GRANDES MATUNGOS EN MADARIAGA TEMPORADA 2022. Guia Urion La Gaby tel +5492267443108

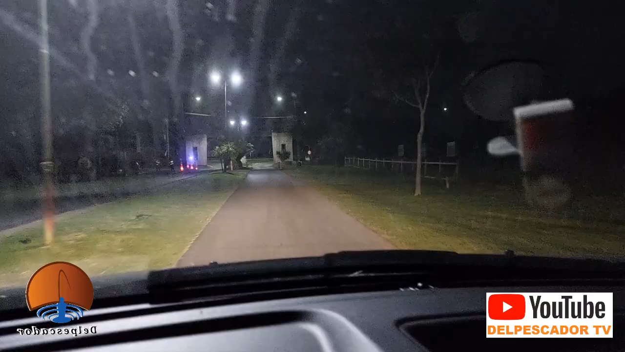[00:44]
Así que bueno, más adelante les mostramos dónde es el acceso. Vamos por el camino de Tierra de Cabezas. De acá vamos hacia Pinamar.
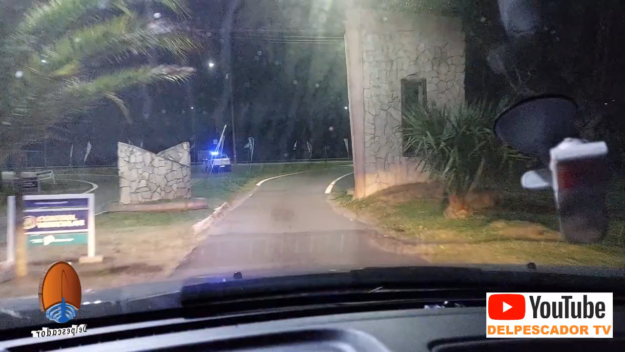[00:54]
Y antes de Pinamar les mostramos dónde ingresamos al camino de Tierra.
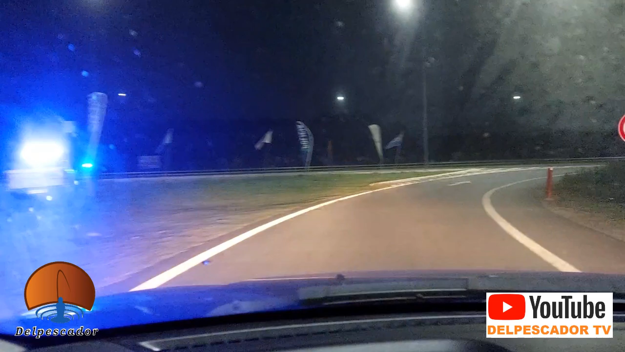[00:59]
Estamos llegando a la rotonda de Mar de Ajó.